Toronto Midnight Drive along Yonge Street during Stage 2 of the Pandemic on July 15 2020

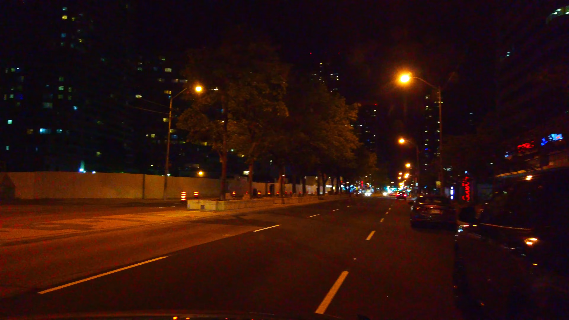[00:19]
We get to the bottom area there. You do make some twists and turns to the downtown area, but for the majority of it is Yonge Street. Thanks for watching, guys.
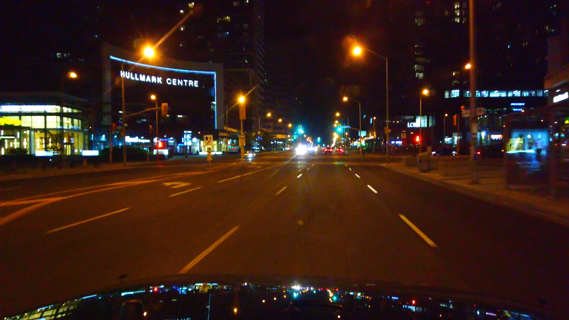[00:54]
Southbound on Yonge Street here. We're kind of uptown right now. And just gonna head all the way down to the lake area.
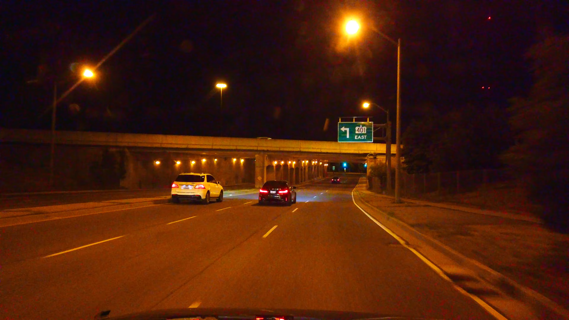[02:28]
As you can see from the sign, that's the 401 over top of us.
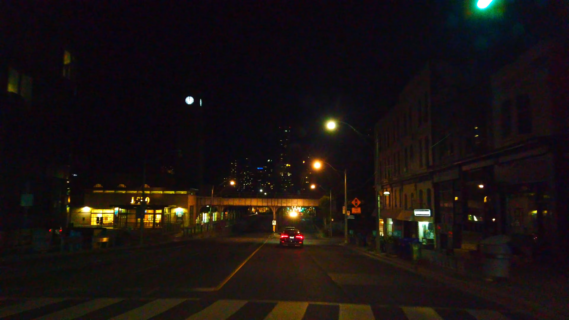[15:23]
Anyways, we're through Midtown, and as you can see the skyscrapers up ahead, we're going to be entering into the downtown area shortly.
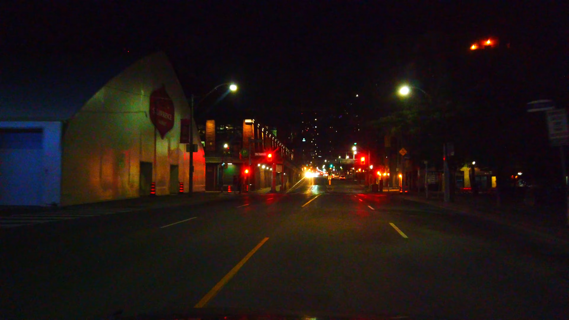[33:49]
Left here, this is St. Lawrence Market that we're looking at.